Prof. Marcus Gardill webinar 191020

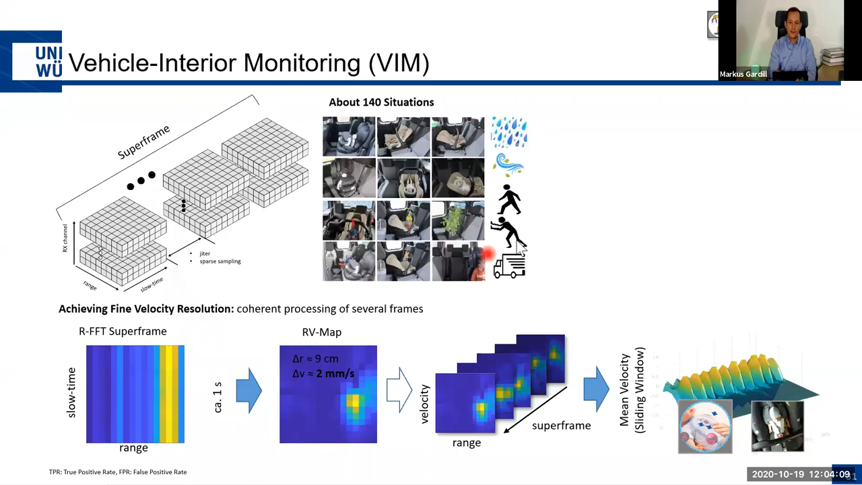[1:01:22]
um we had some baby dolls which had some motors kind of mimicking the breathing then of course human subjects we had also baby test subjects from our colleagues then this very famous potted plant example and basically this helped to make a big big database and you can see how the potted plant looks very similar like an adult awake or what is also very challenging is